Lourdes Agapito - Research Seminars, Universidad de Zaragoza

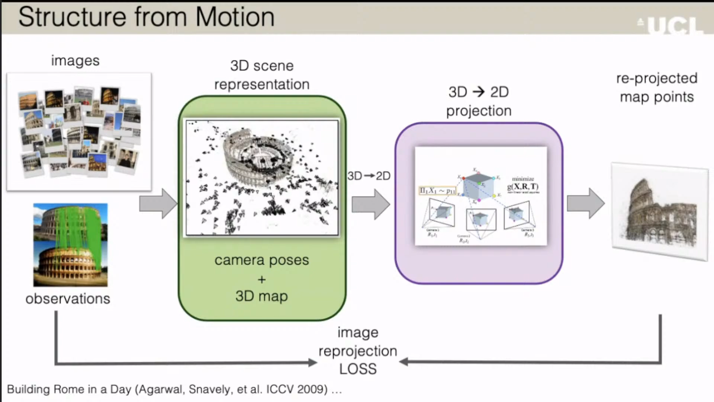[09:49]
So we learn this 3D representation without any 3D annotations. Our loss is completely completely 2D. It's a two-dimensional loss. So another example is multi-view stereo.
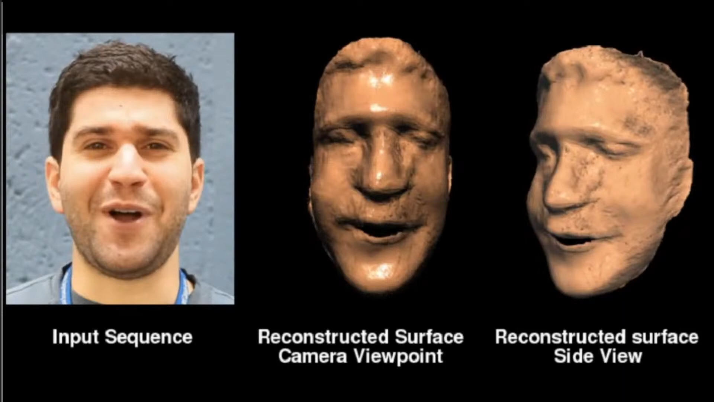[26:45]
Now, this was the very first dense non-rigid reconstruction method for monocular video sequences back in 2013. You know, and as I said, maybe I'll insist a little bit more.
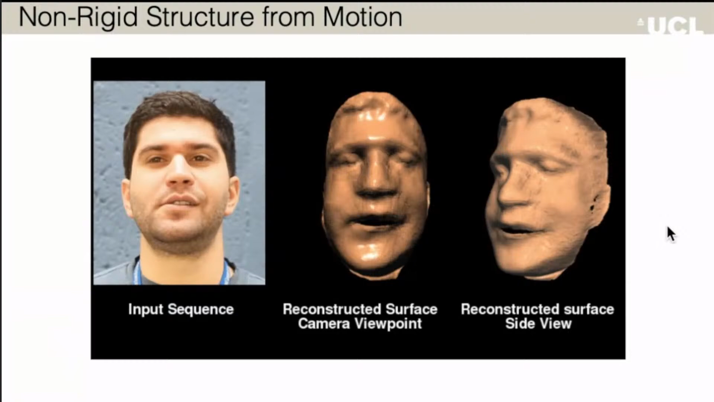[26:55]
So there's just no 3D, no 3D labels here.
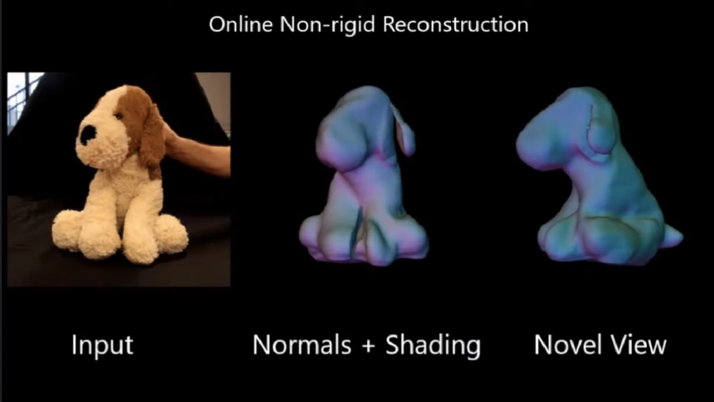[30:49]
So here you can see the input images, and here you can see the 3D reconstructions, and it's obviously an online method.
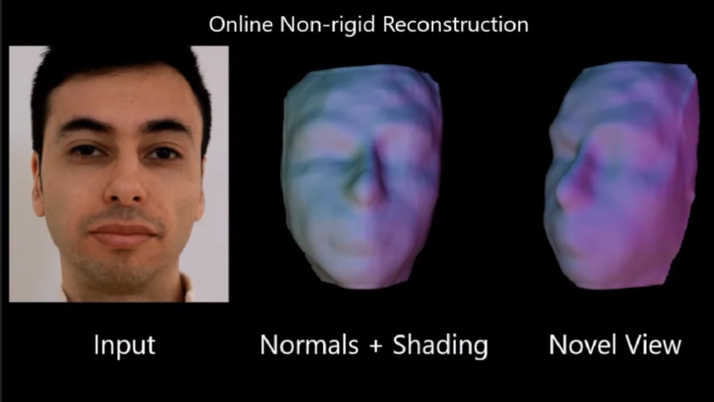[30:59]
And it's, you know, it's nice and dense.
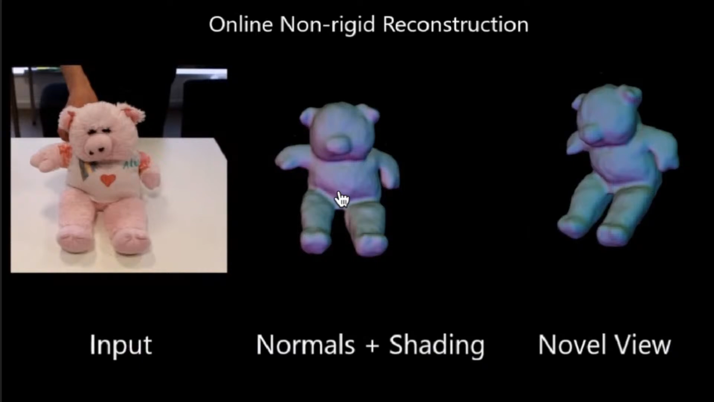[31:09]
We have a reconstruction for every point, etc. Okay, so now
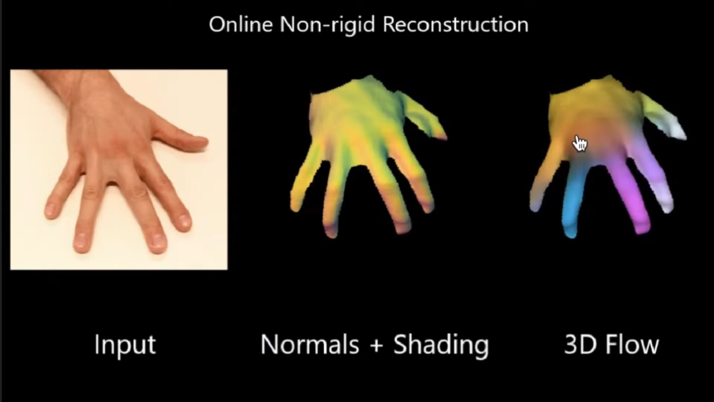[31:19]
this is all very, very nice when we're looking at objects for which we
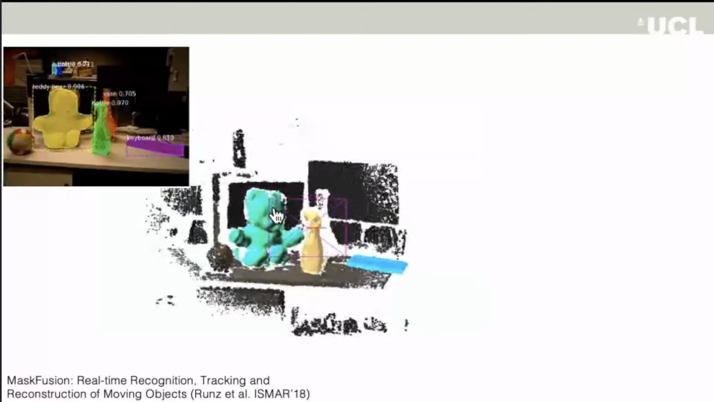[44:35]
So it's a camera where we have both the RGB stream and a depth stream. And what we wanted to do was to combine together the power of recognition, and in this case, we were using MaskRCNN.
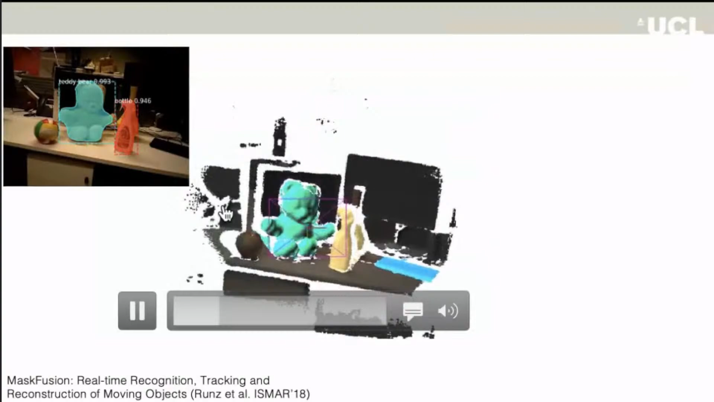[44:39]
So we were running MaskRCNN on the
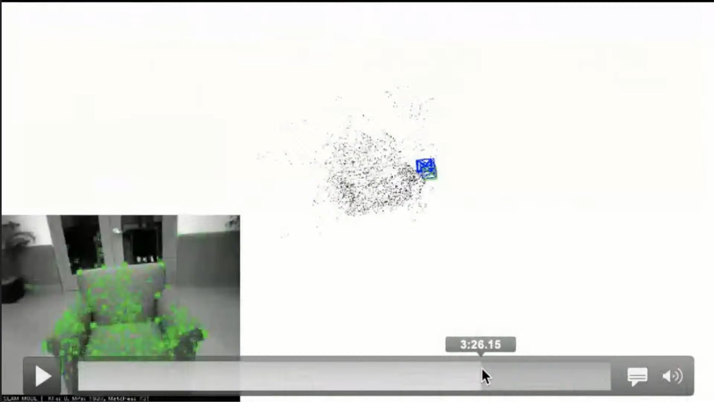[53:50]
We can apply it to chairs as well.
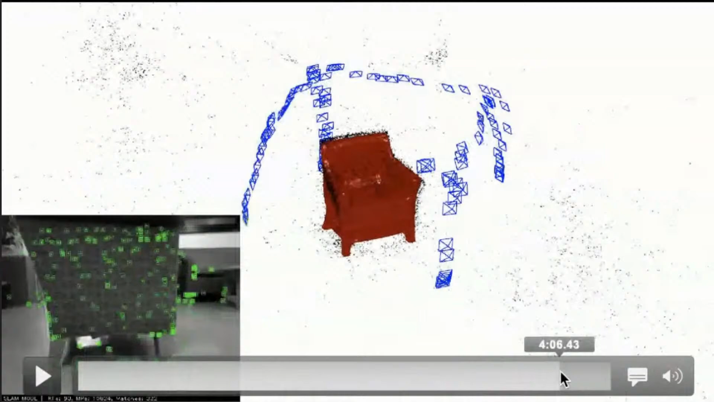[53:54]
So here you can see like a nice reconstruction of a chair.